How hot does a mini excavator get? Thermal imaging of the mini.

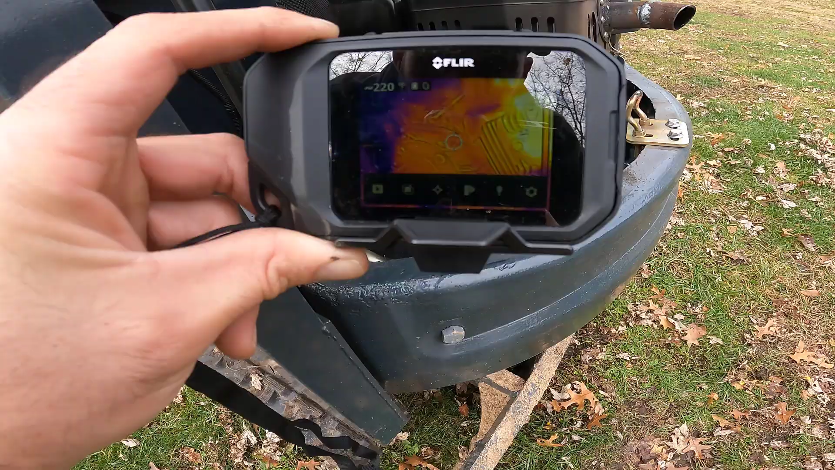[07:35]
Uh, the engine block. We're going to crank case.
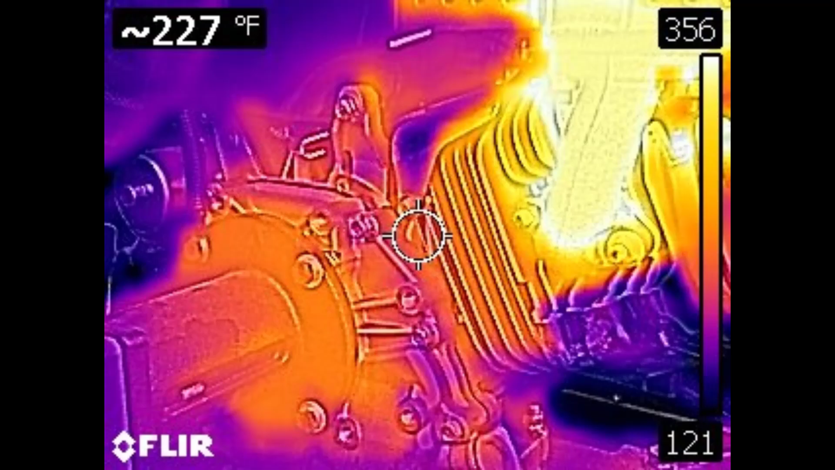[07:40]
On screen: spot 227°F
We're going to call that 240.
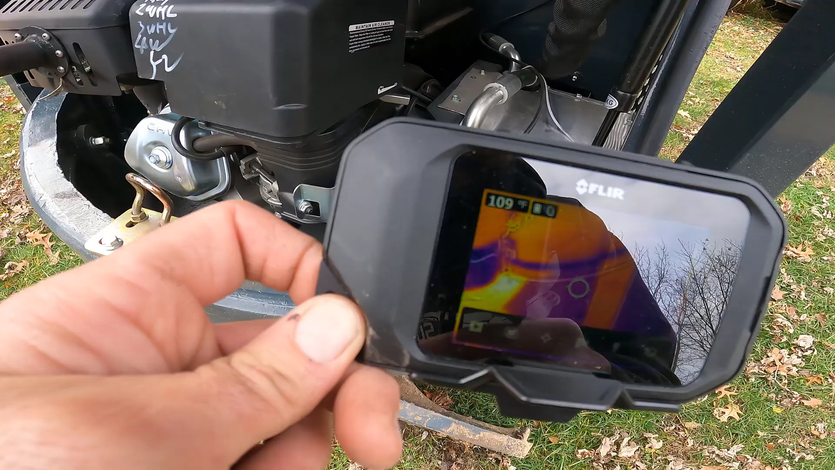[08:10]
Let's see. 133 on the cooler on that side.
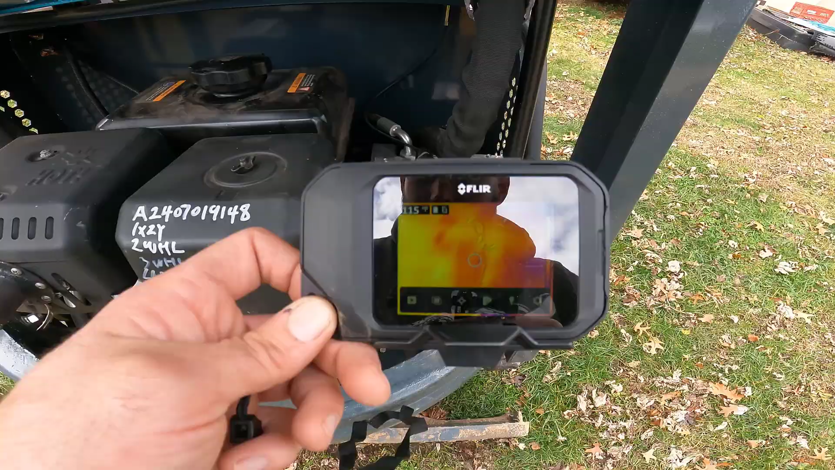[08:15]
I don't, I can't get into the other side there, but.
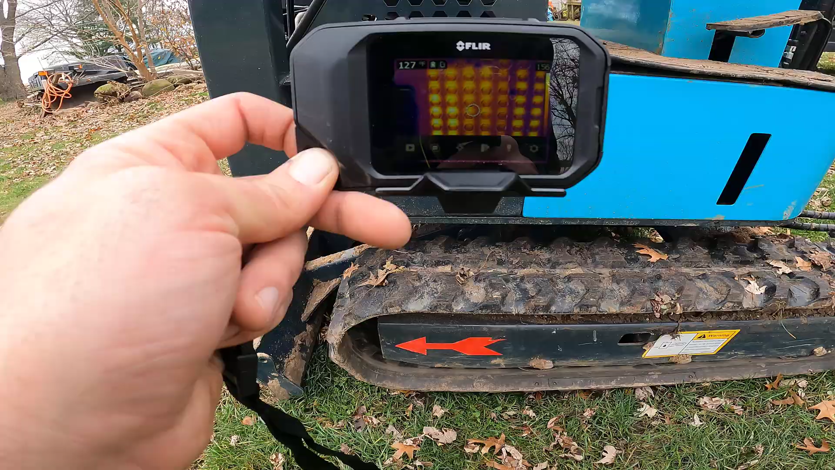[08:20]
132 inside the cooler. Let's see what the top of the tank is. This is kind of fun.
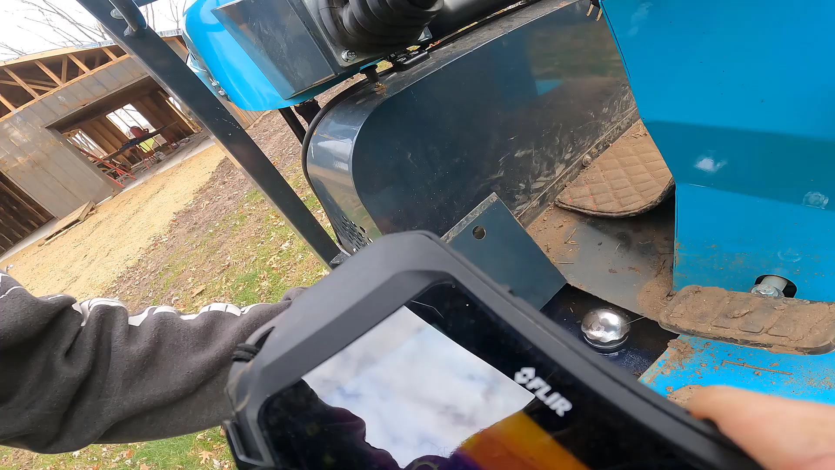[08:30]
This might have turned into its own video here. Uh, the hydraulic tank itself is 140 degrees.
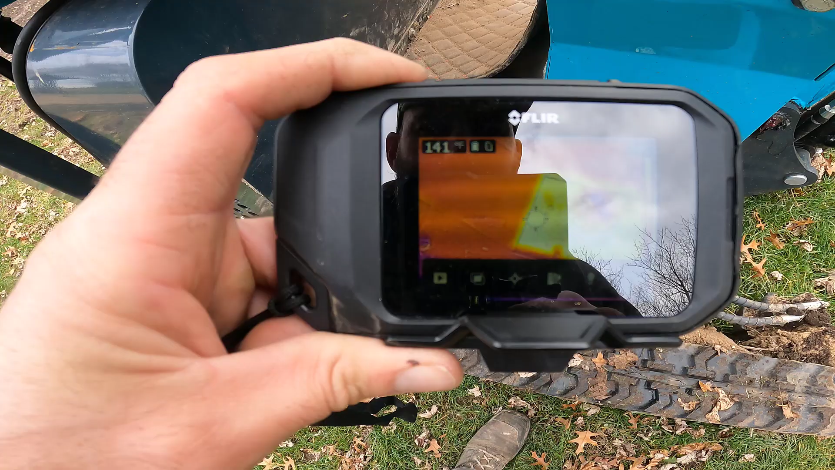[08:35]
Does that match up? Uh, Fahrenheit.
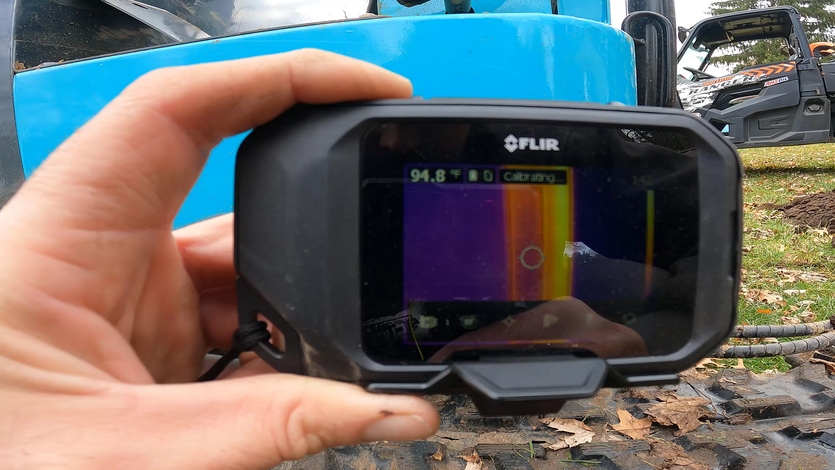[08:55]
It says 95, that's not too far off.